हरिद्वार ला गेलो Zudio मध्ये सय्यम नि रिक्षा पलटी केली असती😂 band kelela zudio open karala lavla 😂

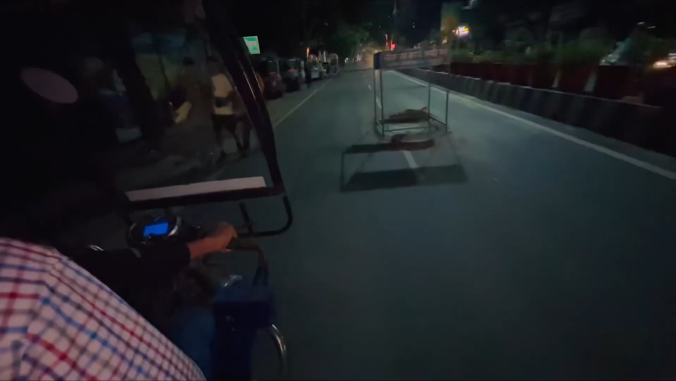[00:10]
ये देखो संयम बाई राइडर हरिद्वार में भी गाड़ी चला रहा है. संयम पल्लव बगा, संयम बगा,
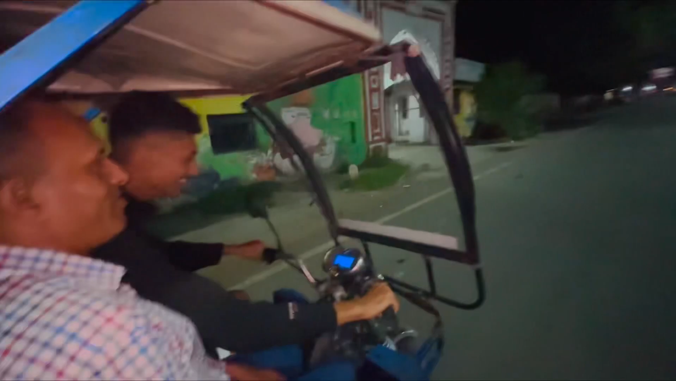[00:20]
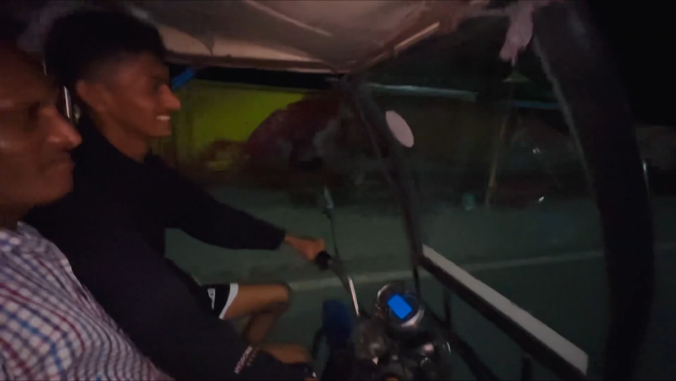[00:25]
संयम भाई बगा.
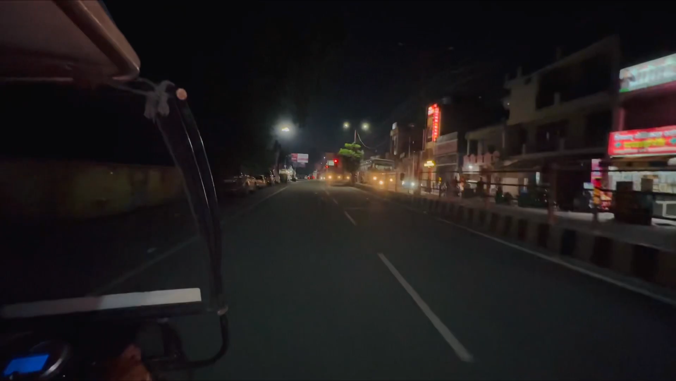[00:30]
सयन ये तो जीरो का स्पीड है यार भाई.